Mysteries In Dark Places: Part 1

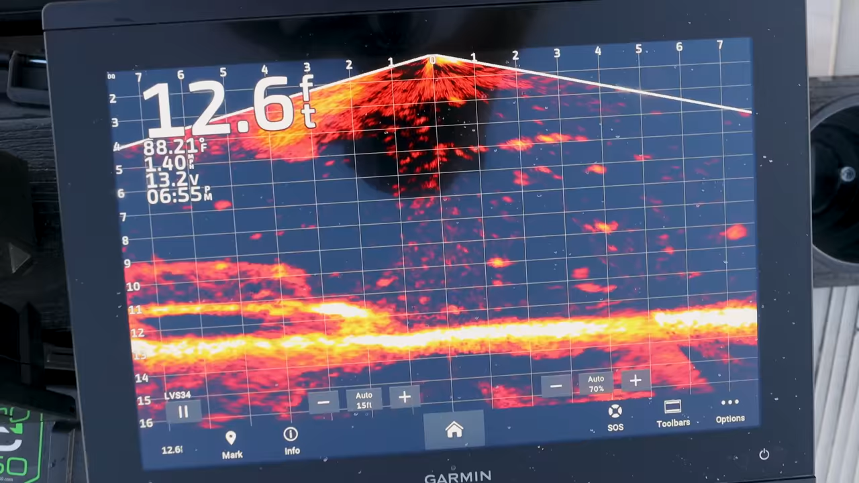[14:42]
On screen: depth 12.6 ft
Looks like we have a vehicle.
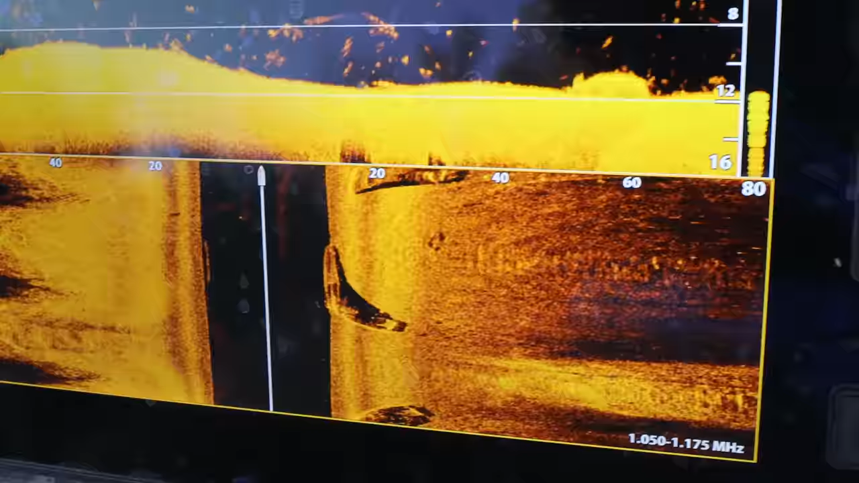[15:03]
Is this an accident location or jumping location? I mean, it could possibly be an accident location, but we're not here at Hidden Lake looking for accidents.
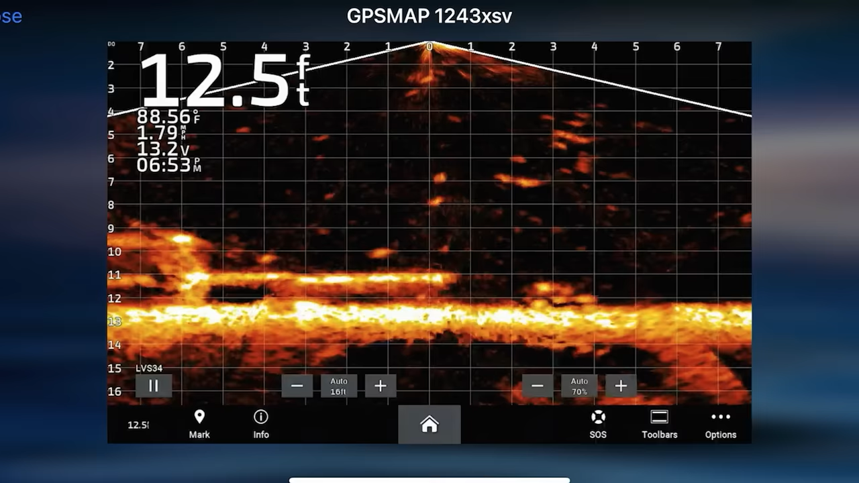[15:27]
On screen: depth 12.5 ft, water 88.56°F
Bam. Look at it. Look, it's a pickup truck.